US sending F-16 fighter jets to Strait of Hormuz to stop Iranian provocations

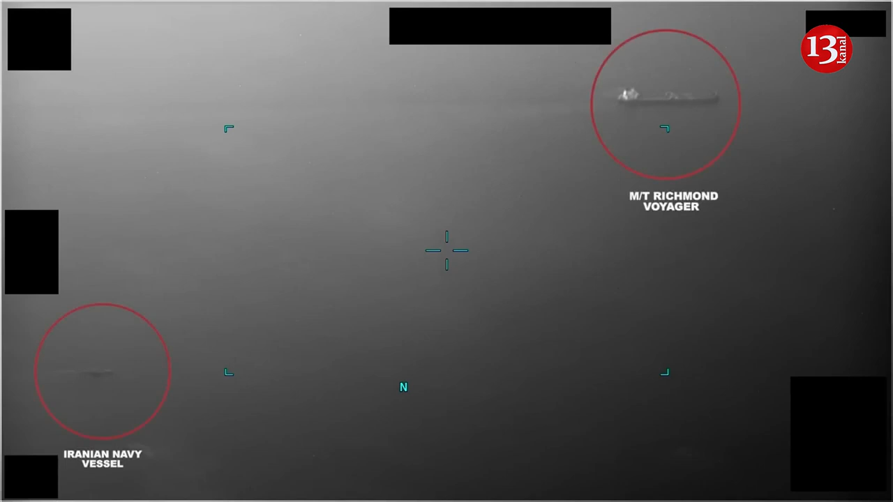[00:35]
said the F-16s will give air cover to the ships moving through the waterway and increase the military's visibility in the area as a deterrent to Iran.